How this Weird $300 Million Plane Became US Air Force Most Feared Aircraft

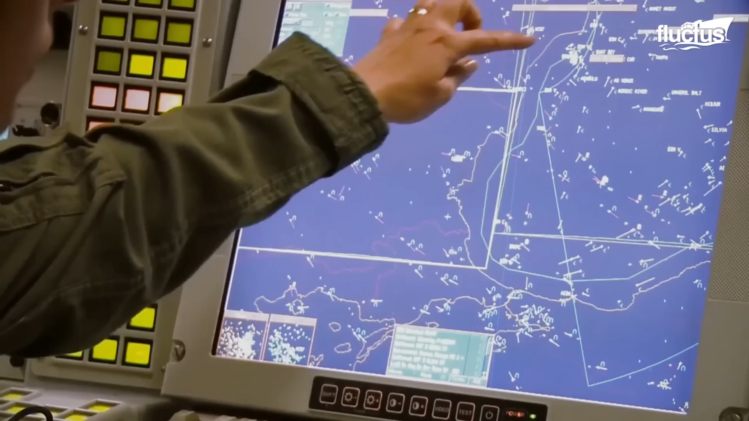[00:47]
or AWACS, to facilitate reconnaissance to weather to communications operations.
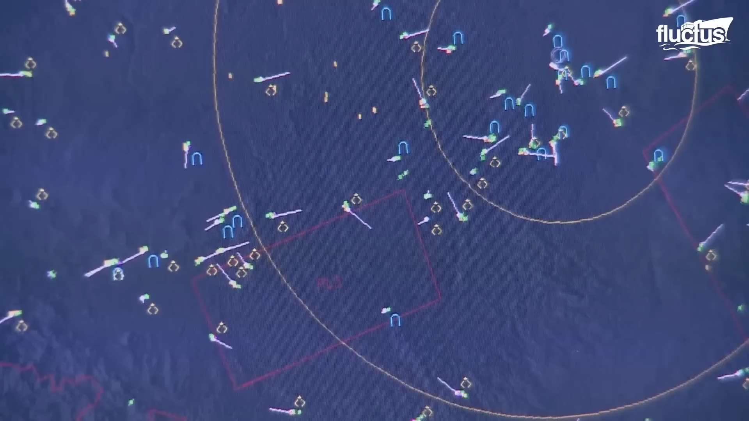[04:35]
From incoming enemy aircraft to weather conditions without having to worry about obstructions like hills and mountains.